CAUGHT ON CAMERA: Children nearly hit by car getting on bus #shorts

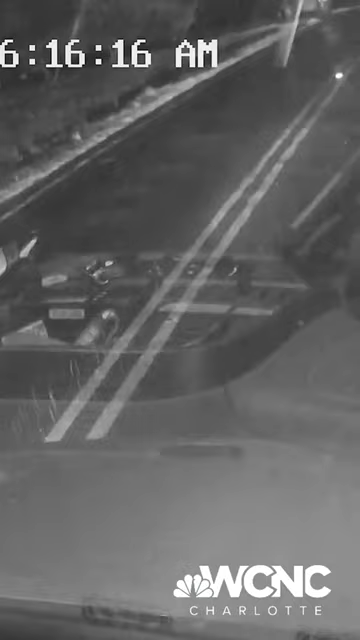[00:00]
Well, caught on camera, two kids nearly hit by a passing car while trying to get on an Iredell-Statesville school bus. Oh, my God, help!